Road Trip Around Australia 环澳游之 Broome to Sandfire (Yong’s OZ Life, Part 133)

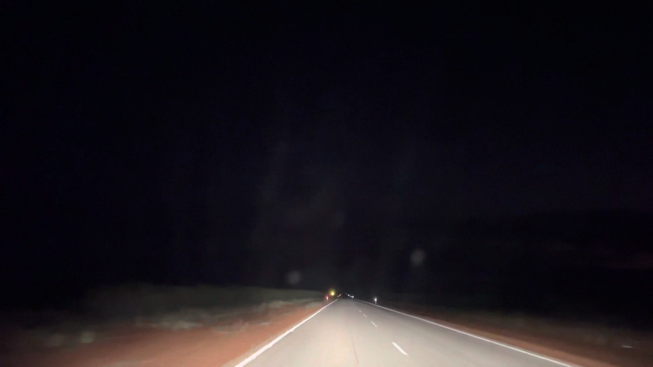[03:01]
it is fully dark already. The night has fully fallen and we have to drive in dark, so we must be very careful to avoid heat the animals. Finally arrived Sandfire Roadhouse